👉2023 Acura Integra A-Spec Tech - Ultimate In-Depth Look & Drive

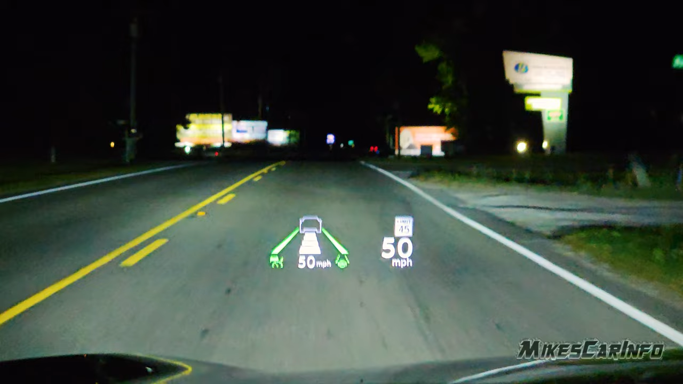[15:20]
You know, some heads-up displays are a little bit distracting. This one, although it is a little bit, I do have it on the highest brightness,